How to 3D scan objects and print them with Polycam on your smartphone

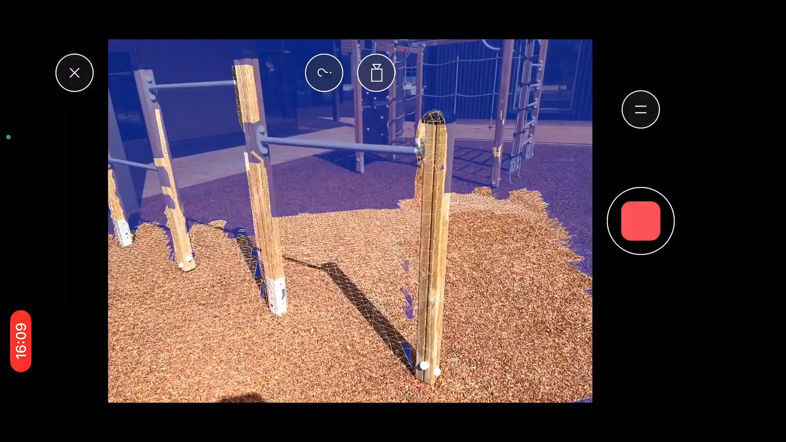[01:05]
The app has two modes. Photo and LiDAR. The LiDAR mode requires a smart mode with a LiDAR, like one from Apple's iPhone Pro series.
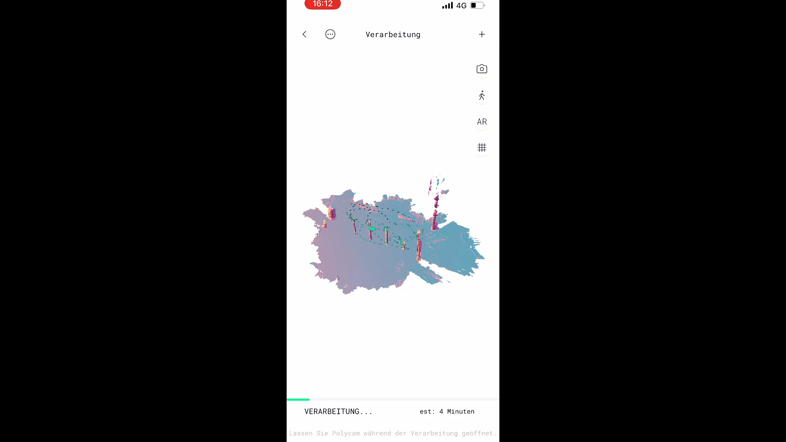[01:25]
In photo mode you need to take at least 50 to 250 images of an object.
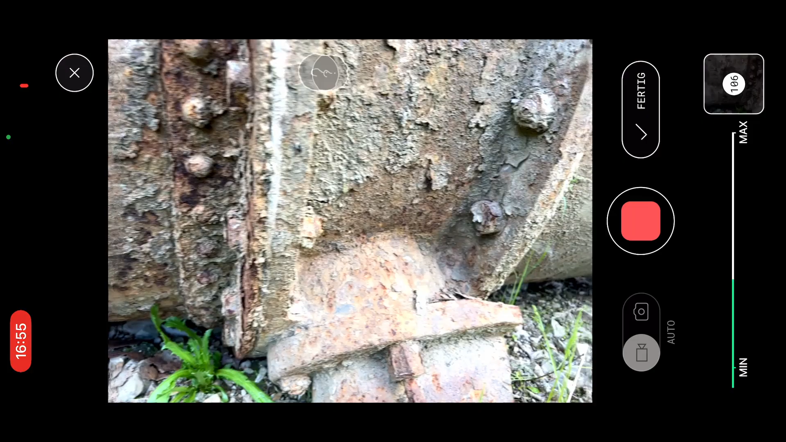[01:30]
These images are sent to the server where they are processed.
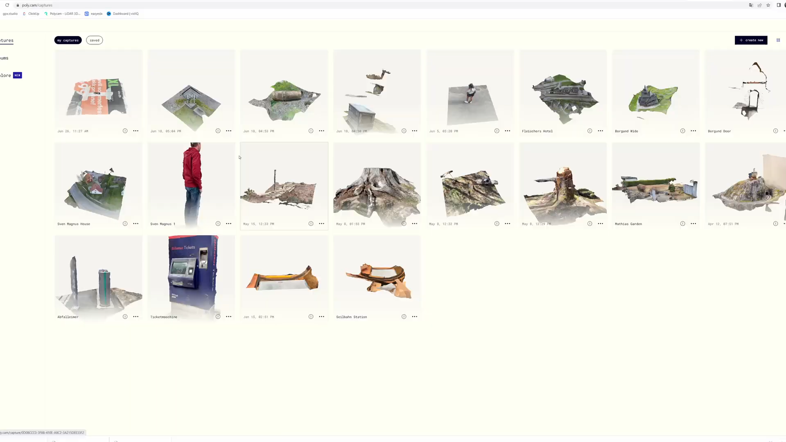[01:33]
This surface requires you to buy a subscription from Polycam if you want to do many scans or with greater details. Another advantage of photo mode is that you don't need a smartphone.
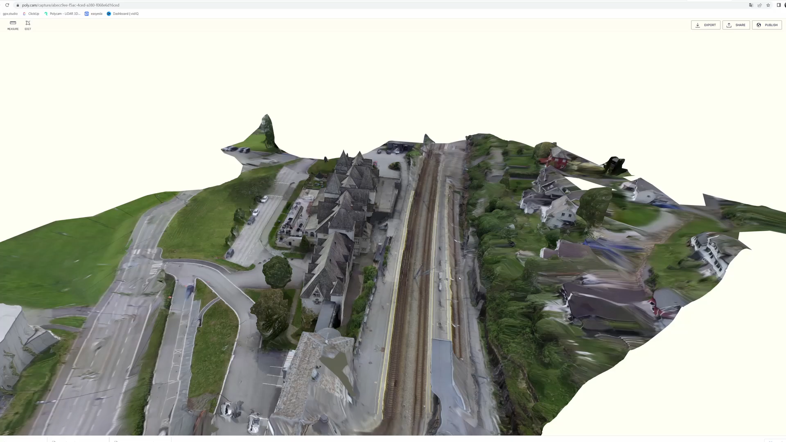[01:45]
You can use it from Polycam's website where you can upload images from any cameras.
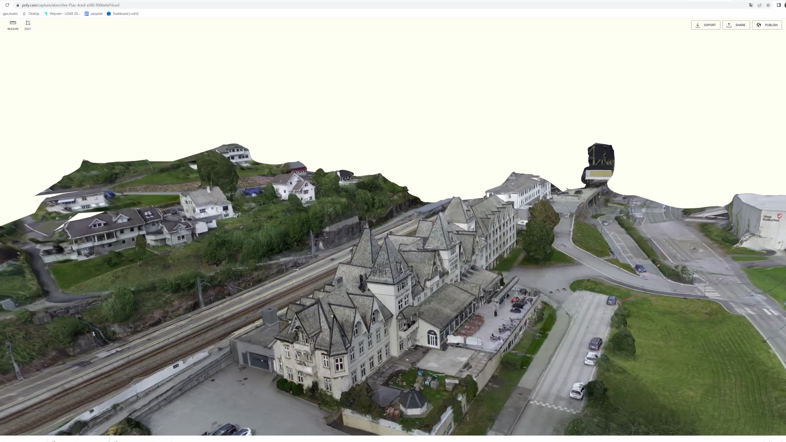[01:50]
We will show this feature in a future video and will show how to scan buildings.
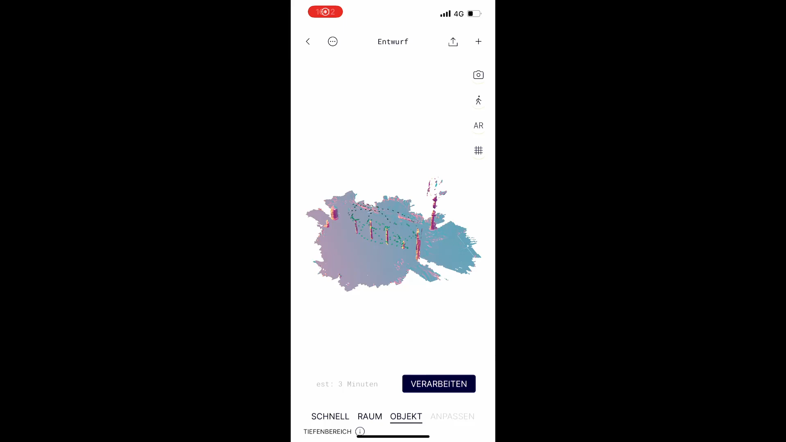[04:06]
Go to custom setting then choose range to
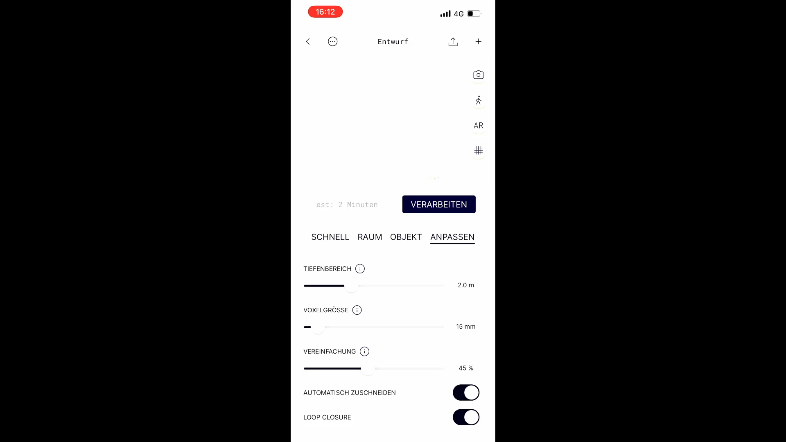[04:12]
1 to 2 meters depending on the size of the object. There is the smallest voxel size. Then start processing the object. It will take several minutes.
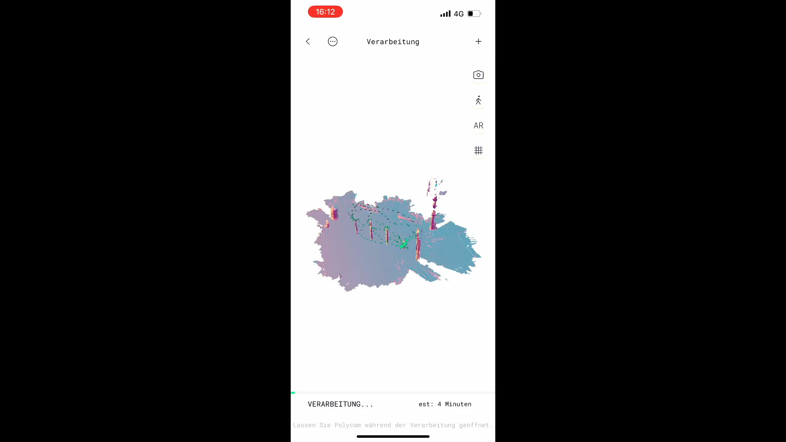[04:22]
So be sure to have enough battery when doing that. When finished upload the model to the polycam website.
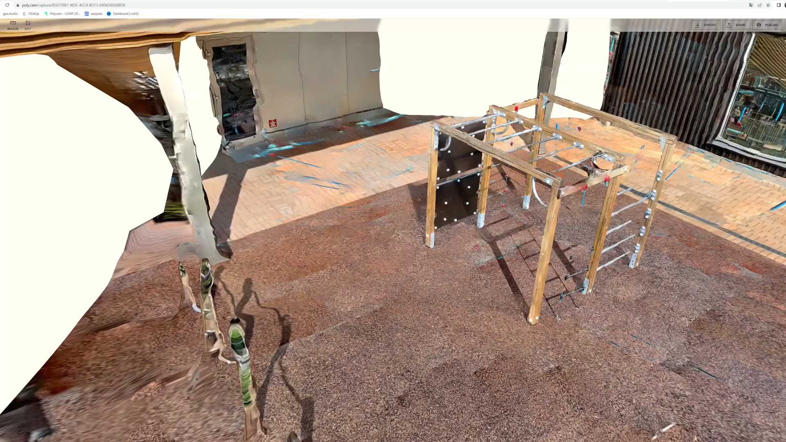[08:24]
All the ropes are gone. Probably because it moved slightly.
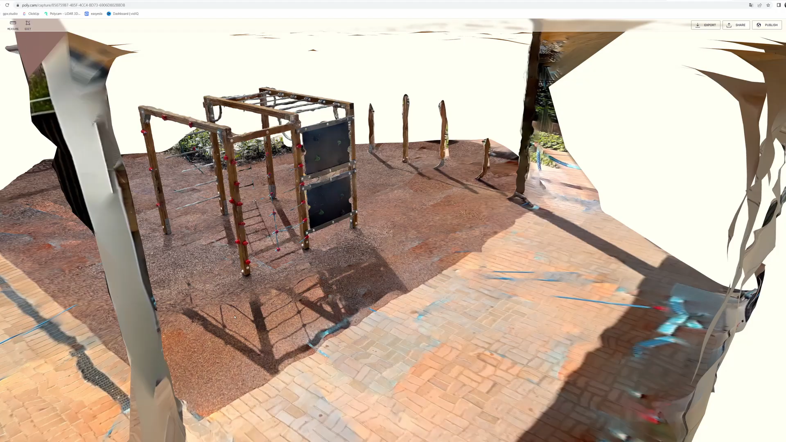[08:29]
And the reflective bars have a lot of problems. In this case it's probably quicker to remodel it than trying to fix that.
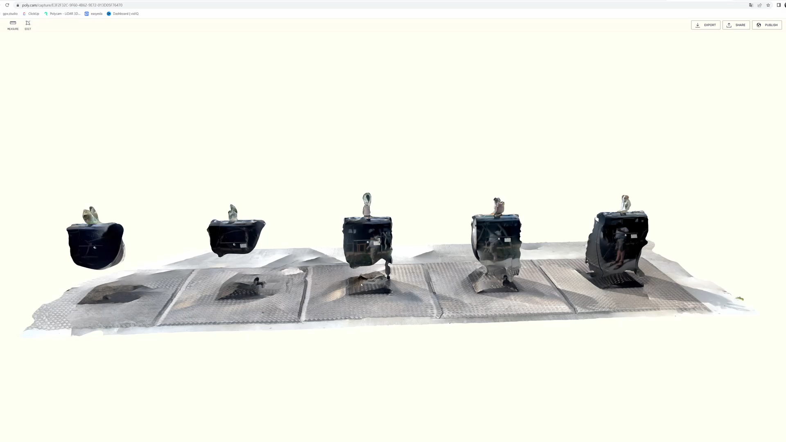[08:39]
The surface is very reflective so the lidar scan was a complete failure.
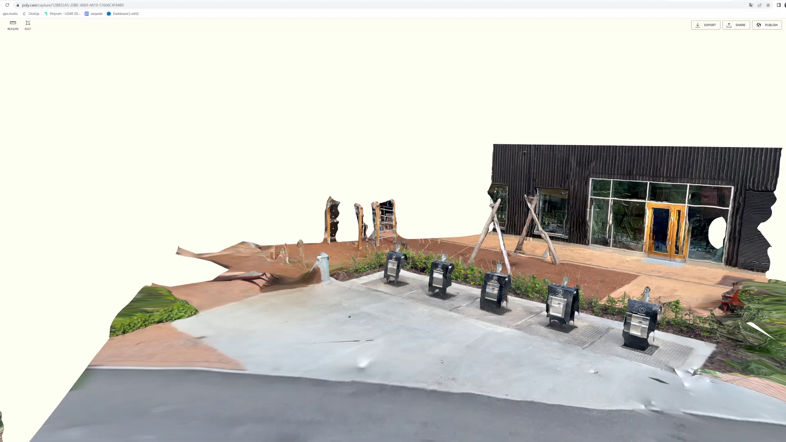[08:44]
The photo mode didn't fare much better.
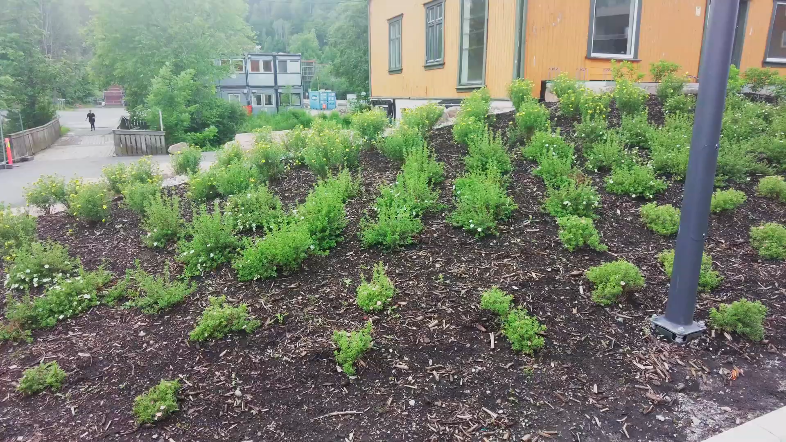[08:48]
Here also an example where I tried to scan plants. They end up in blobs.
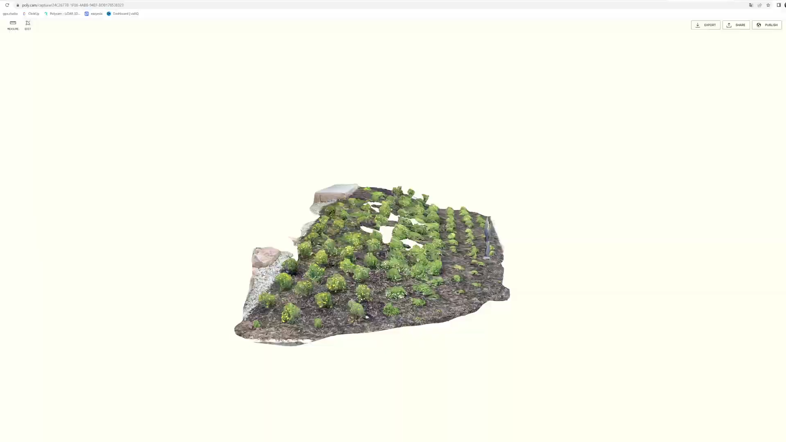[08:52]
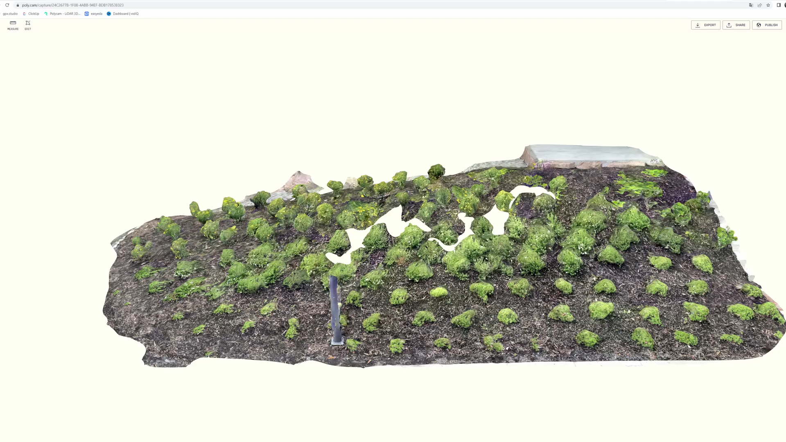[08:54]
Also I wasn't able to reach some parts with the lidar. Also these three benches have their issue. None got particularly good.
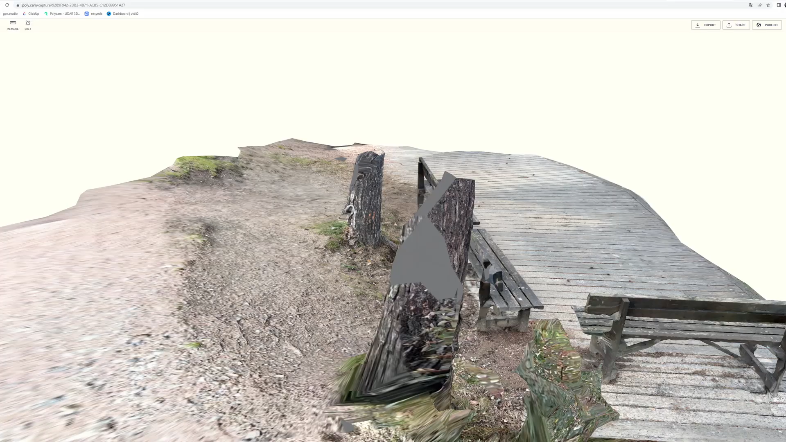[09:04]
Also there is a gap between the sheets. This is also a case where it would be better to remodel in the computer specially.
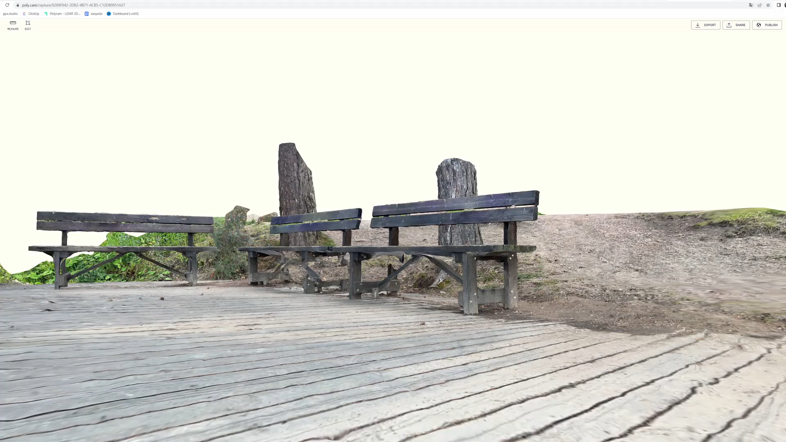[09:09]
As it can be modeled with just boxes, cylinders and spheres.
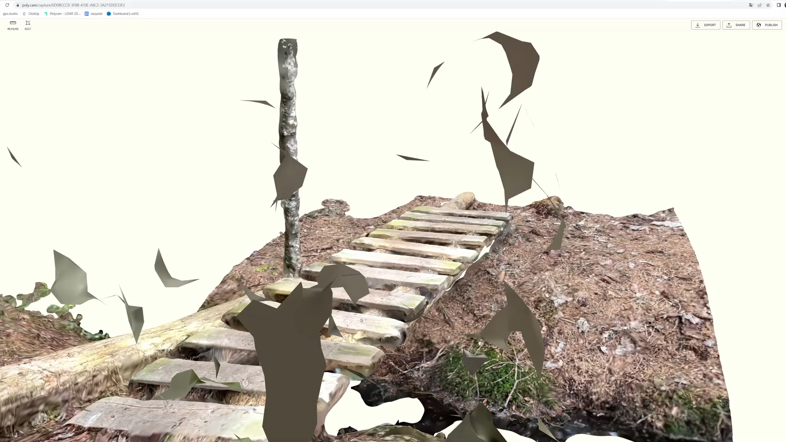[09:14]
Similar issue I had with this small bridge specially. As the underside was not really accessible.
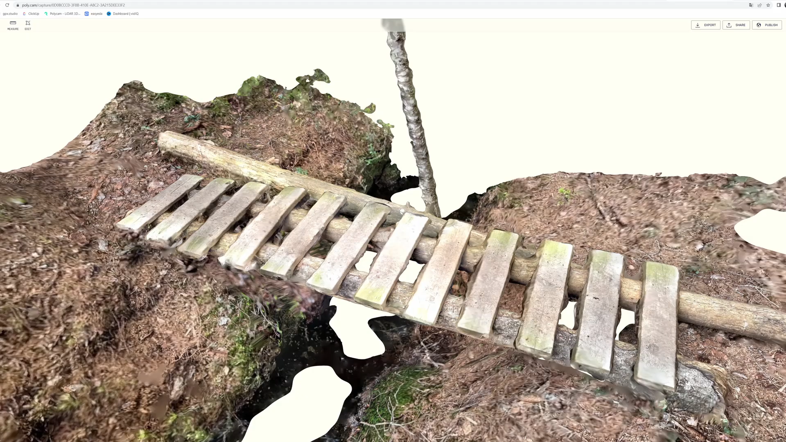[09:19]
On the other hand I had great results with these three stumps.
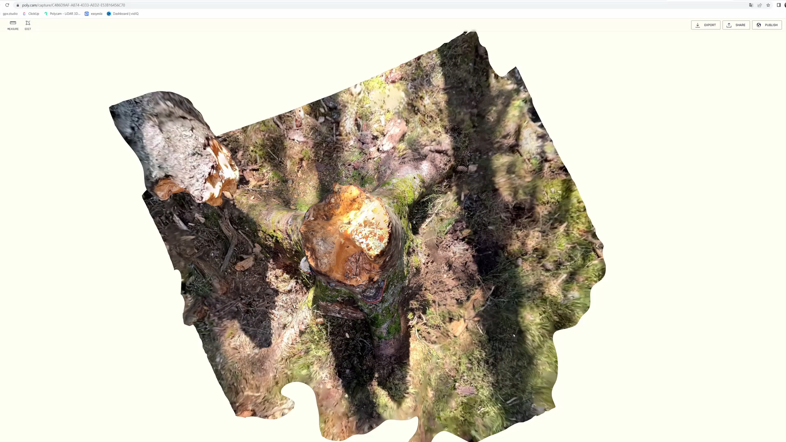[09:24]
Both in lidar and photo mode.